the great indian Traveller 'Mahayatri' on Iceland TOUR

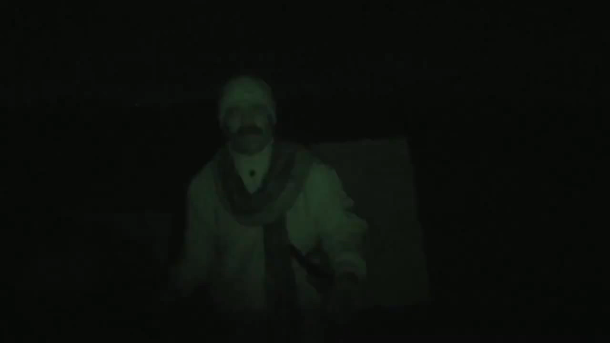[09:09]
Okay, now we are going for a night seeing.
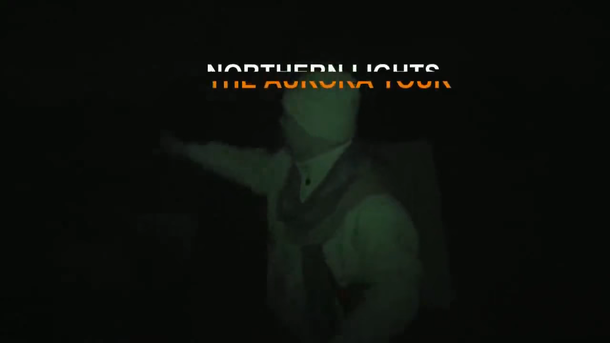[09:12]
We are in the middle of the night. We are going to see the northern light. So this is, we have arrived here in the middle of the night. Now we have to climb all the way there to see the northern light.
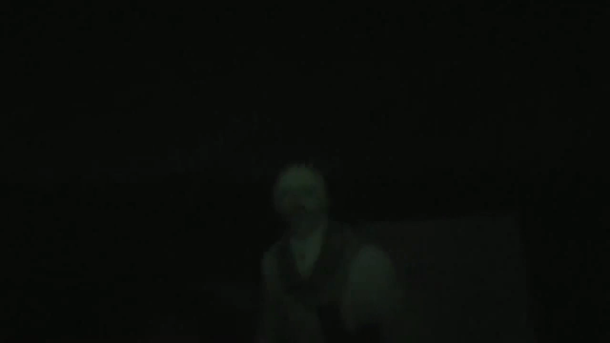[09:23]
So whole night will be here up to maybe 12 o'clock, 1 o'clock to see this. Okay, understand?